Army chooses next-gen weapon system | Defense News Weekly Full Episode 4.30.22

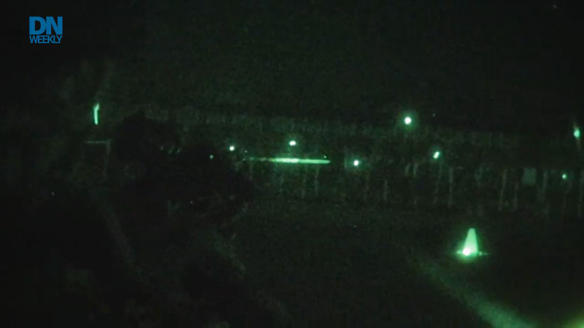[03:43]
The Fire Control Optic has built-in invisible and visible laser rangefinders, aiming lasers, a suite of sensors for atmospheric conditions, ballistic computers, and calculators.